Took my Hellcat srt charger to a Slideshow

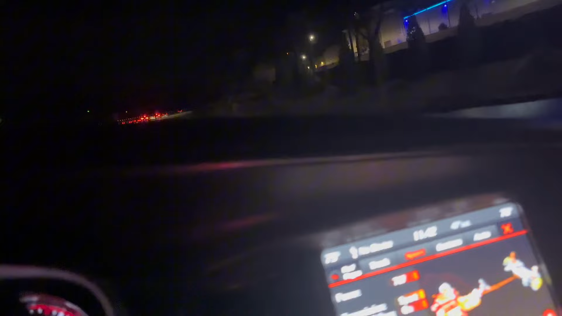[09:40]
As we getting off. Man, these people trying to get out. We supposed to beat the freeway down. They tweaking.
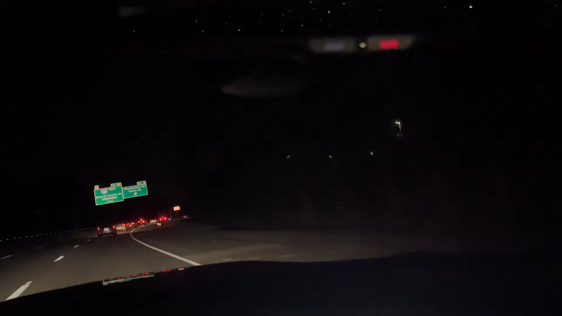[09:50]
Let's see where they folks trying to go. But we had it. We had the whole U-way right there. That was us. Why wouldn't y'all take folk different. Yeah, we just were going crazy on the E-way. I had to put my phone down, but now we back. See where these folk going. These folk are going.
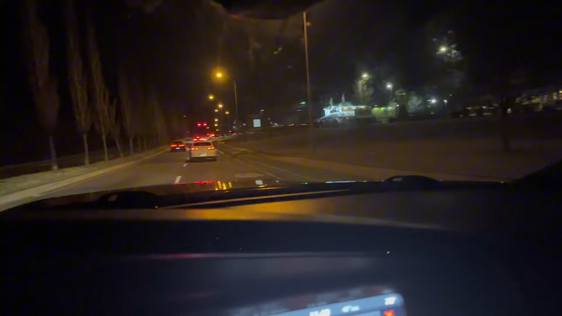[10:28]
It is a little spot back here, but the police gonna come back here fast. I ain't even gonna lie.
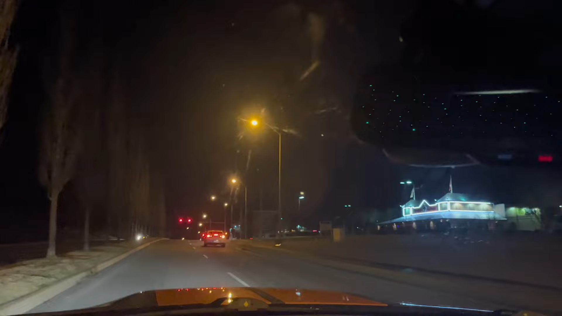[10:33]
I'm already knowing. These people crazy. But yeah, hey, this is gonna be a good video. These boys done put everything on it, trying to get to where we at.